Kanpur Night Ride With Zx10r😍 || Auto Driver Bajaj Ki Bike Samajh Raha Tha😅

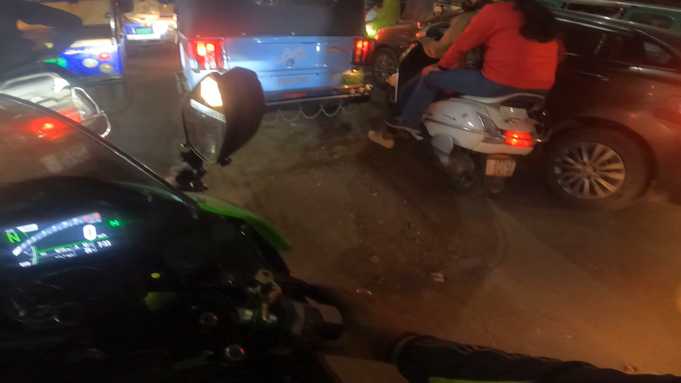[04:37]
then you can avoid the jam So you can avoid it
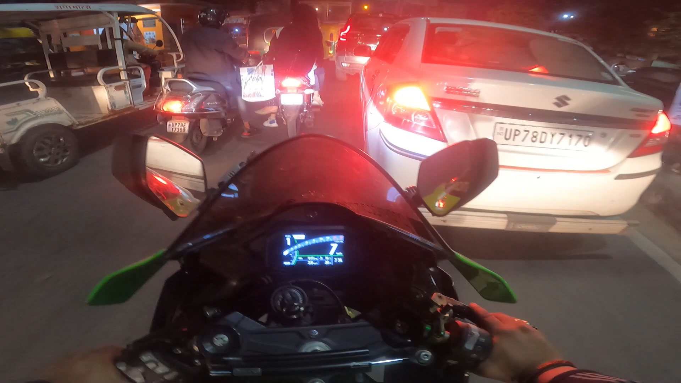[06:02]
This was the jam The bus, bus, bus, we are slowly driving the bus to go to this place, slow, slow, slow.
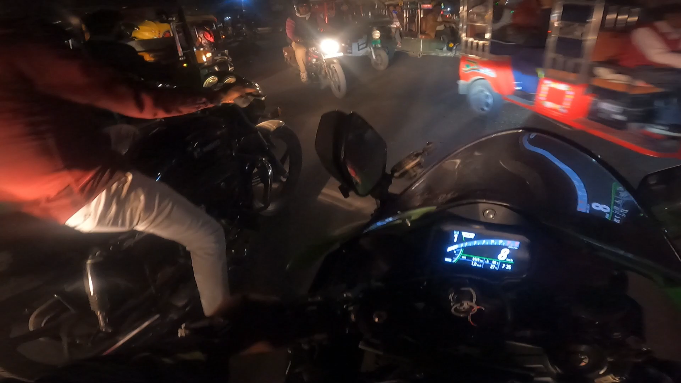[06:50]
I have to go from these people who are doing left and right I am going